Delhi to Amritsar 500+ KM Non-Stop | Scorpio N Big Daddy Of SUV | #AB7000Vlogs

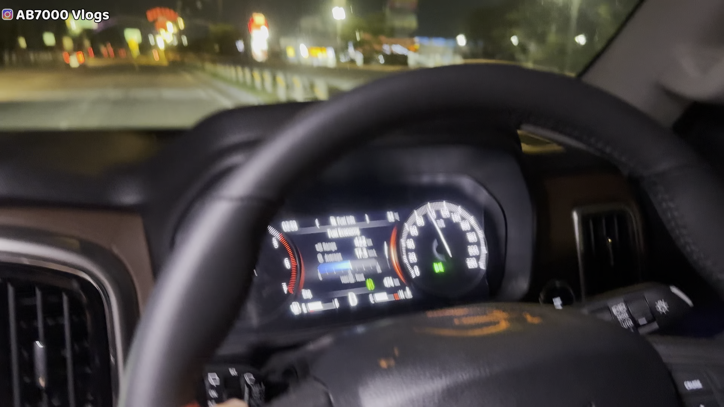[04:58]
तो भाई 17.3 की ला चुके हैं एवरेज अभी तक हम इसकी स्कॉर्पियो की, और आ चुके हैं भाई अंबाला।
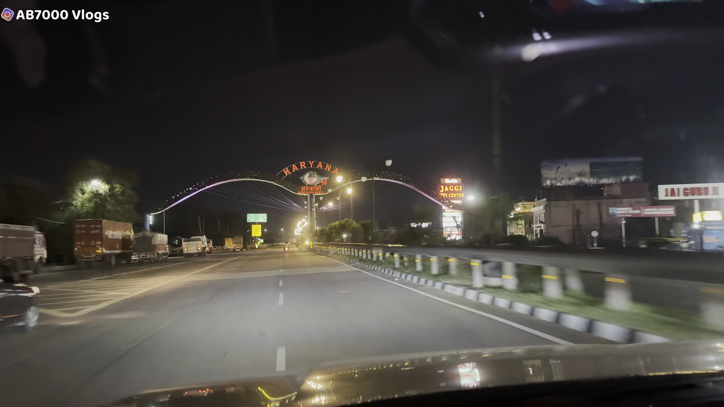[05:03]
ये देखो हरियाणा खत्म हो जाएगा यहाँ से, अंबाला में एंट्री हो चुकी है।